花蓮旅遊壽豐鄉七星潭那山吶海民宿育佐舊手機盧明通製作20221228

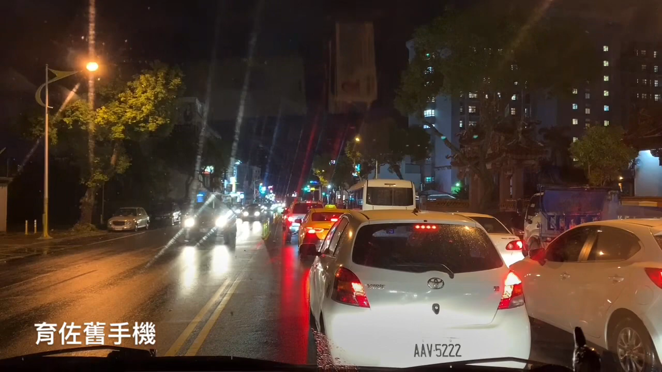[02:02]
这条路太挤车了，所以牺牲这样子看。